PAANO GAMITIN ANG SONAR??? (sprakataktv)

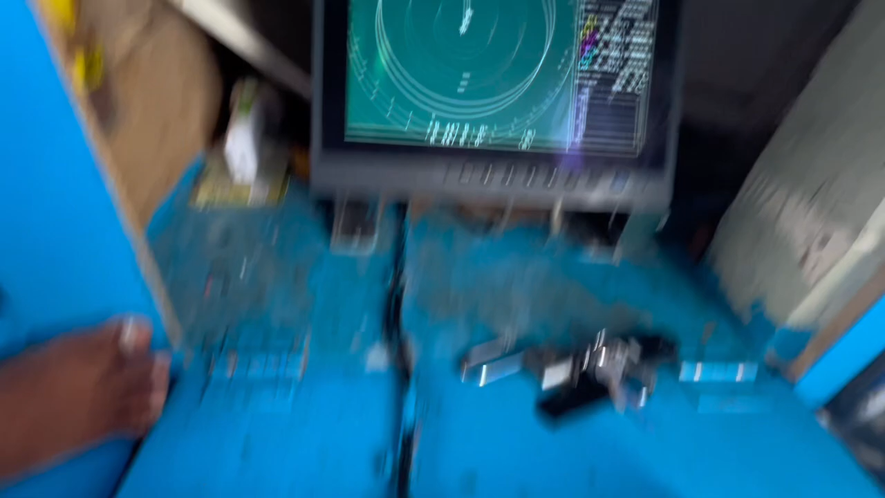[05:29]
Pero ganda raga po niya. Pag ato ibaba, nai-arrow dre, kari pagbaba.
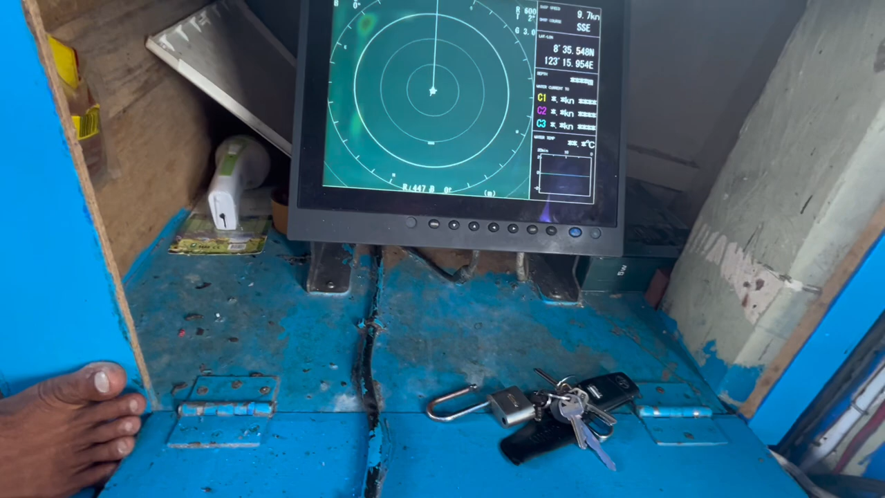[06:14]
On screen: speed 9.7 kn
Palibot yun na siya. Kani iyang range ana kana.
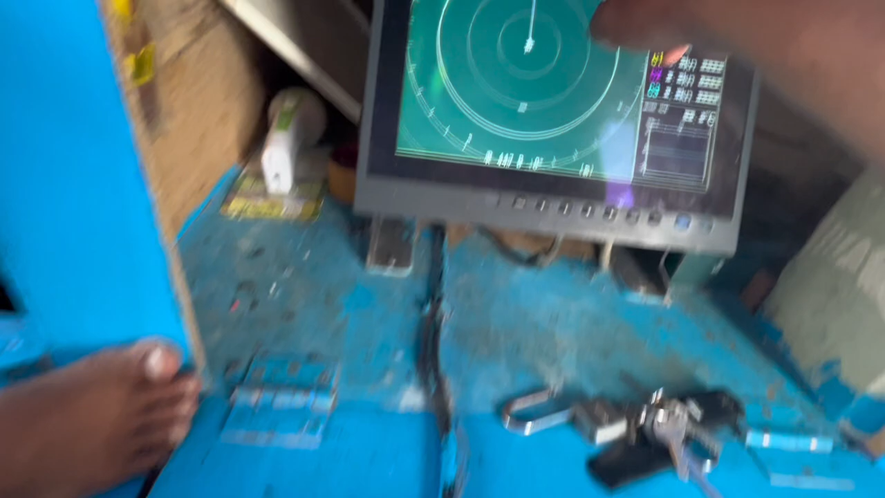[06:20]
Kani nana sa mga 600 meters. So pwede sa nato na siyang pa dakan, no. Pwede na siyang padakan. Pwede na ito na himuon ng
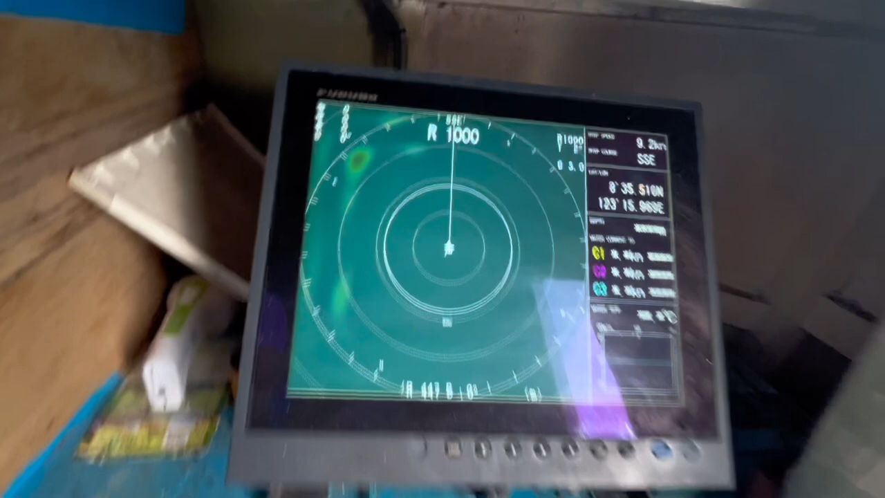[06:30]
1,000 meter.
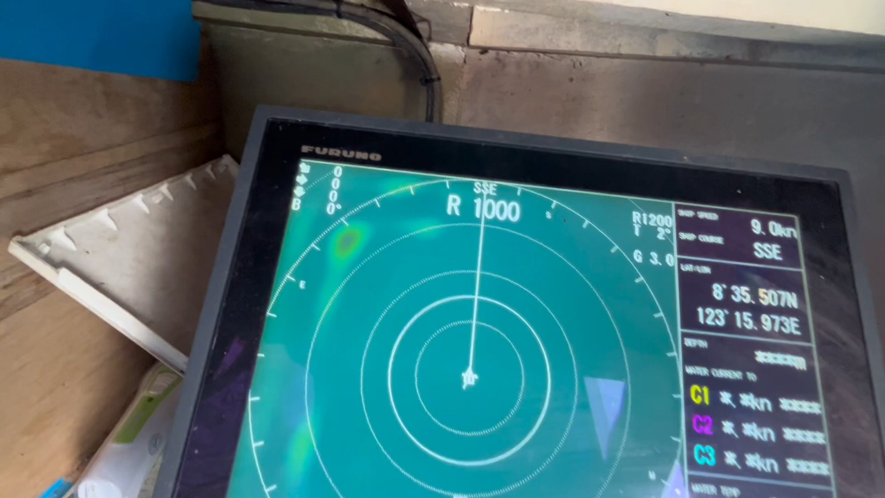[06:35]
On screen: speed 9.0 kn
So, kuha na siya, oh. Masabot na ng 1,000 meter is 1 kilometer. Ang gilay, oh, no. Pwede niya i-scan. So, muna mga gas pagkatag, ang gilay, oh, no. Pwede niya i-scan. 1,000 meters.
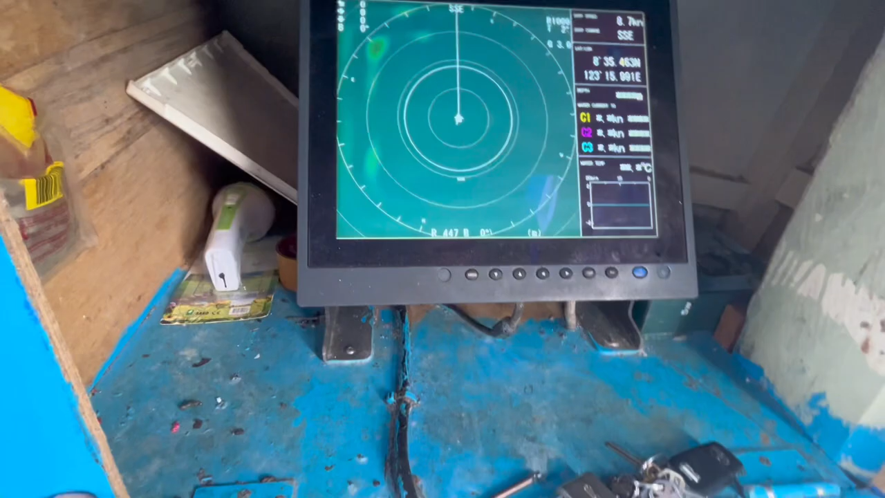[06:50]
Pwede na siya. Mabot pa niya siya of 2,000. So, kasagaran si Kapitan.
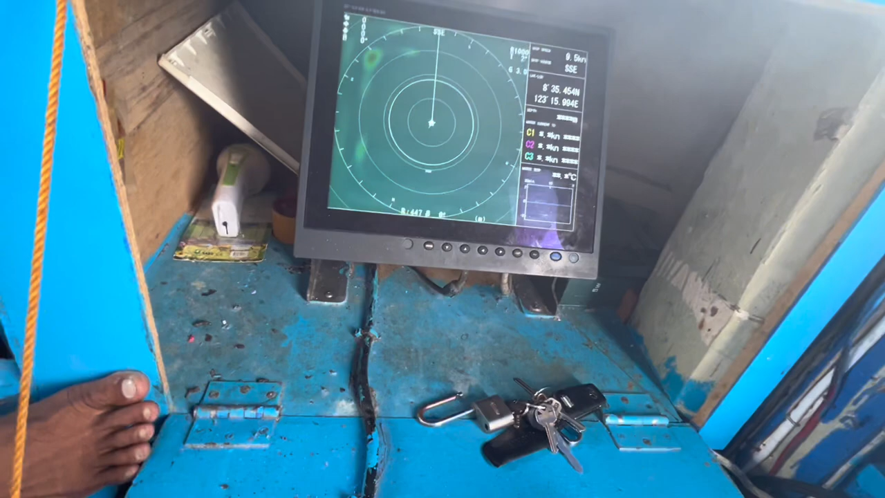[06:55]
Dari na siya sa 600, 500, 400.
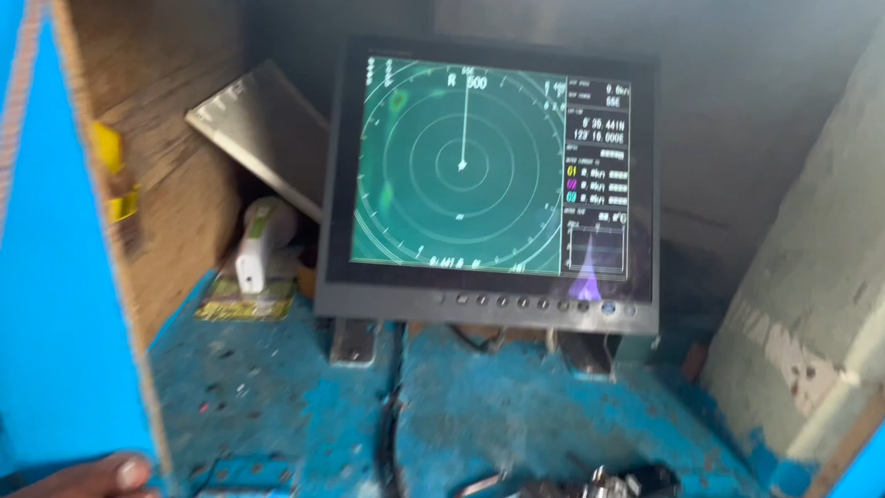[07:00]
Kung mag-scanning siya, kanya, naka-tilt siya o 3 or 2, kapaw lang.
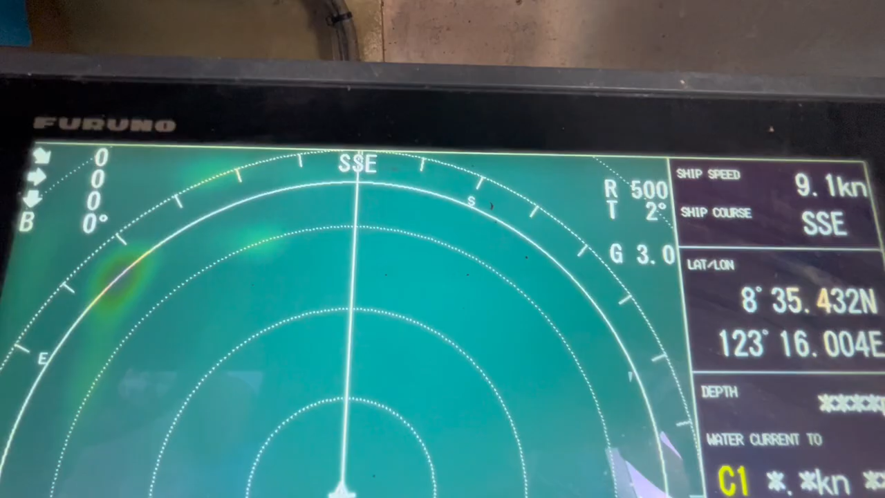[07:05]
On screen: speed 9.1 kn
So kung gikan dari, malitan, na dari sa mga 600 meters o 500 meters, makita na dahil yun ang isda, gikan dari siya.
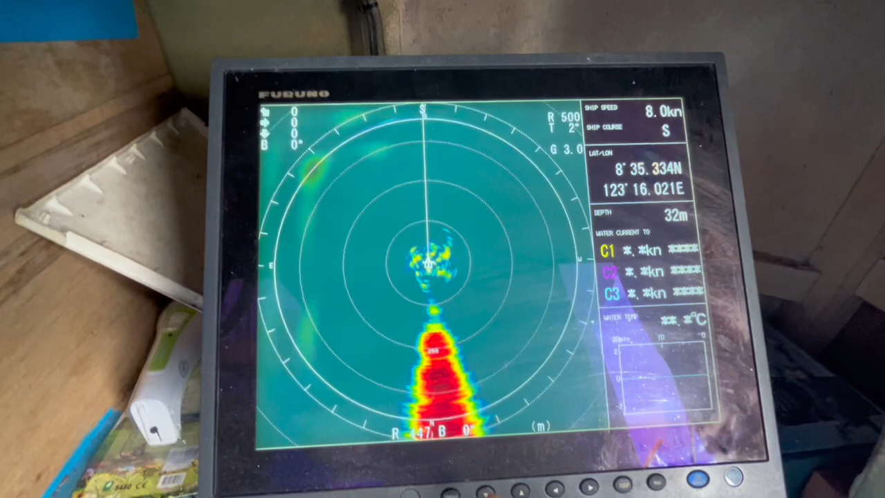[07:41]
On screen: depth 32 m, speed 8.0 kn
No? Kaniniya siya mga kasmagatag, mo ni katong agi sa ato ang piraw.
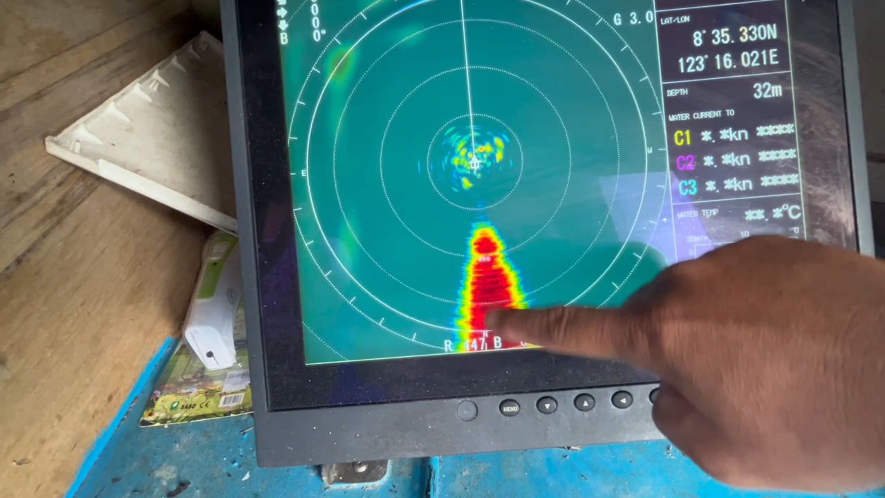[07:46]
On screen: depth 32 m
Sa ato ang kapay. Pag atong palauman ang tilta na mga kasmagatag, dili na na siya makita.
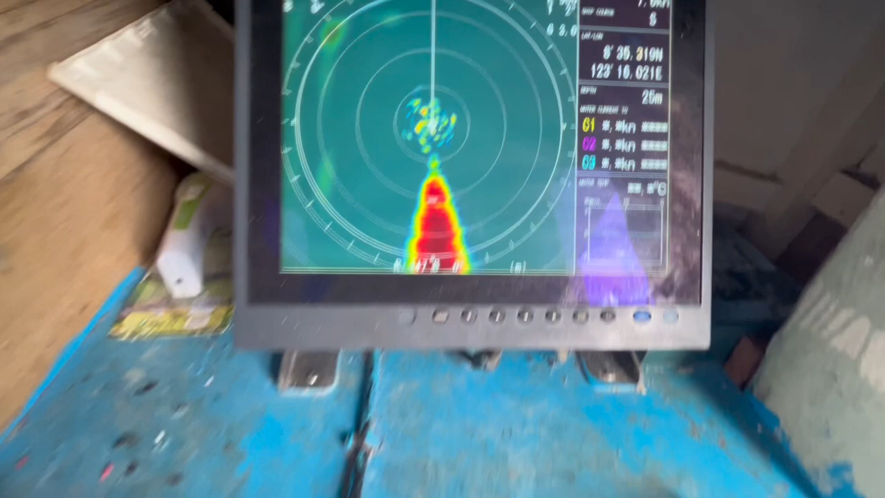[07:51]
Kaya nilaum na ang ihang pananaw. So kana siya, kaya nakita na siya ang pananaw, nagpasabotan ng mga kasmagatag.
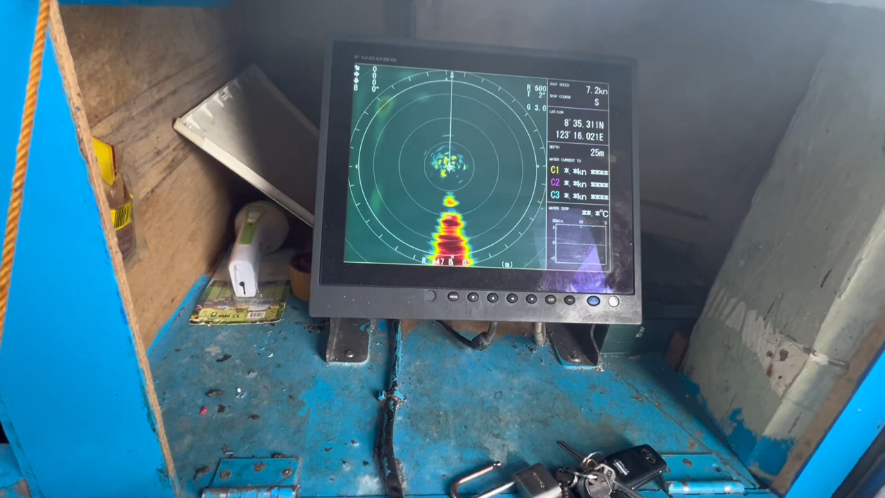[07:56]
On screen: depth 25 m, speed 7.2 kn
Iyang pananaw nasa ibabaw, no, ibabaw.
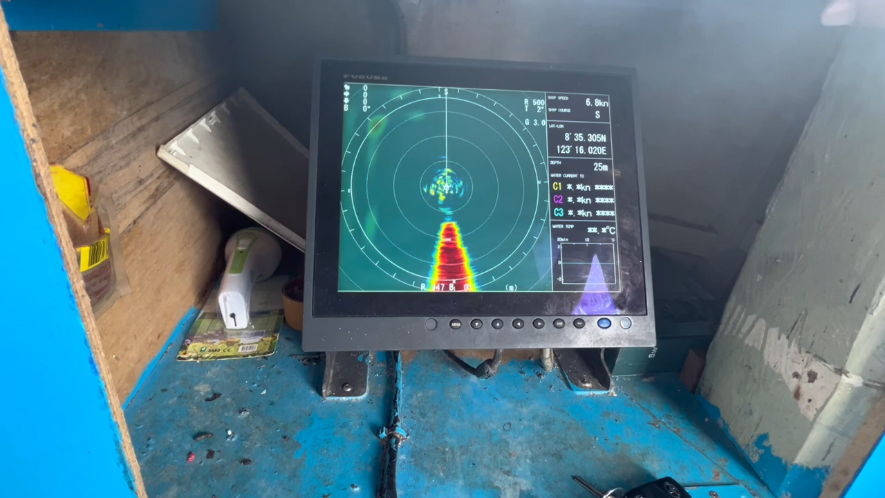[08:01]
On screen: depth 25 m, speed 6.8 kn
Ibabaw dapit siguro mga pila kadupa siguro.
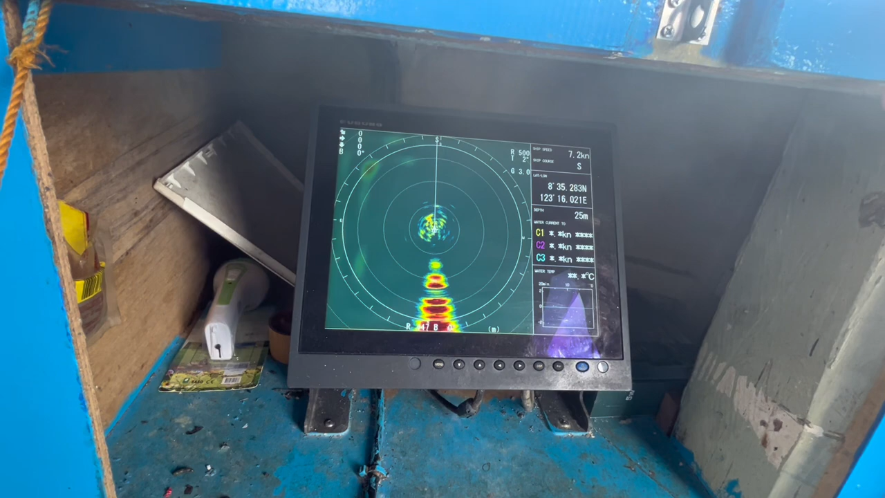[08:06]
On screen: depth 25 m, speed 7.2 kn
Mga pulo siguro kadupa siguro gika mga umagteltag to.
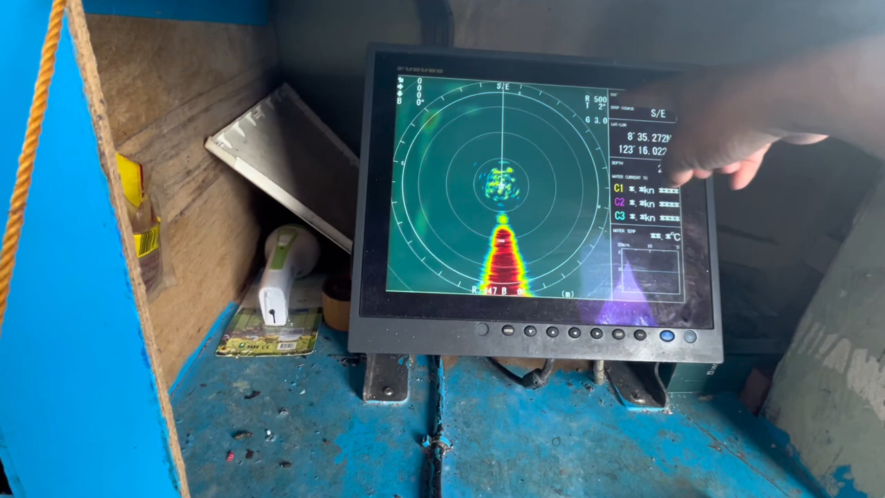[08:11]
Pag diri sa duol, duol-duol na diri sa bangka. Pero pag dito na siya sa layo, dako na kay na siya bukhad.
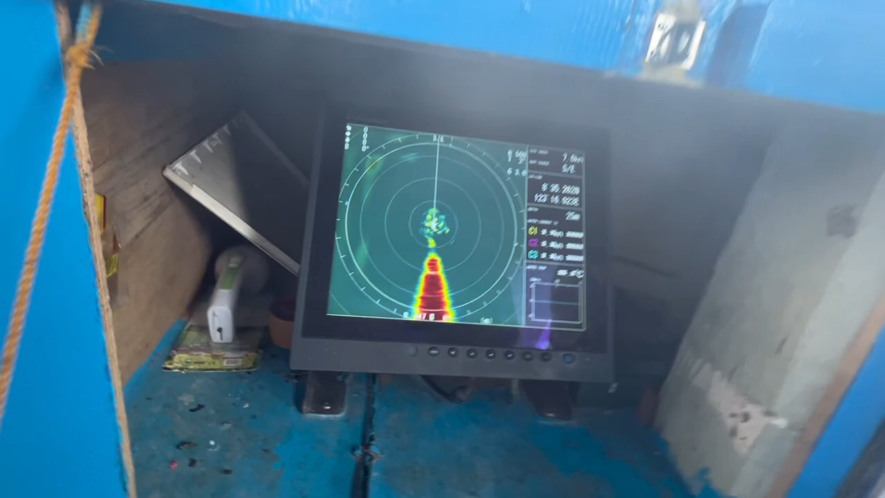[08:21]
Mura plus light mga gas pagkatakba. Ano?
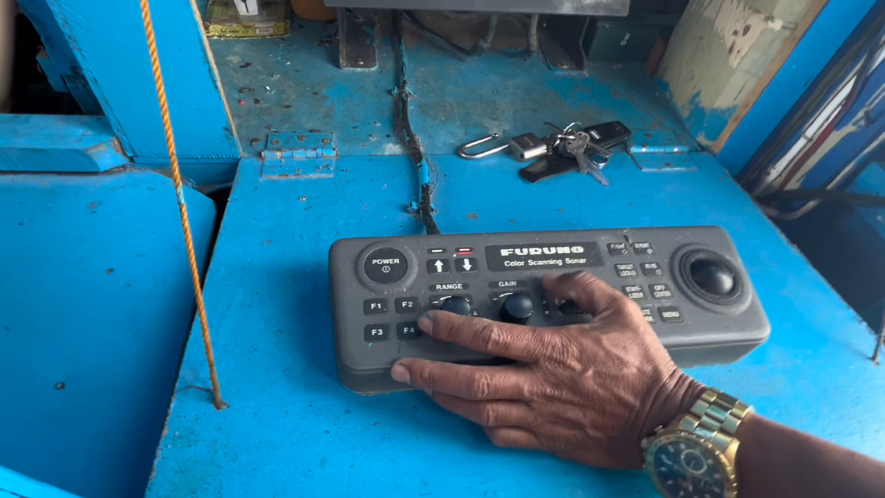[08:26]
Pare na gipaubsan ang tilt ni Kapitan.
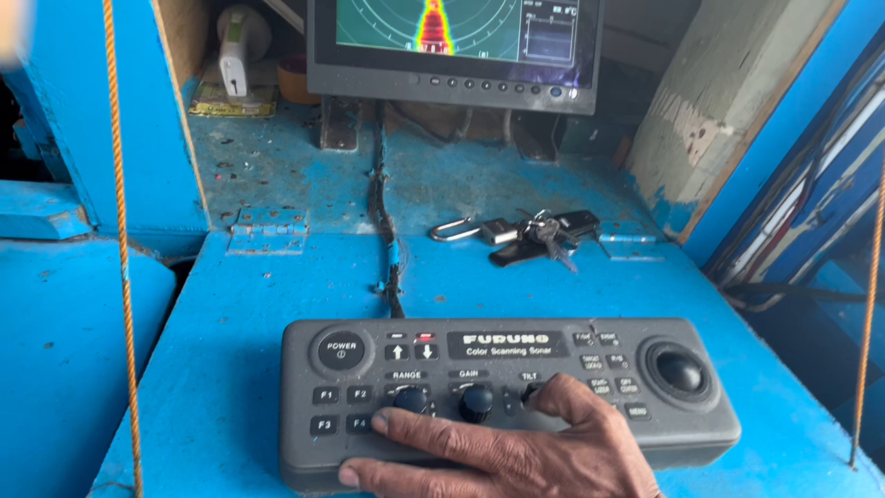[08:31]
So nag 6 na ang tilt. Palaom na ang pananaw ni.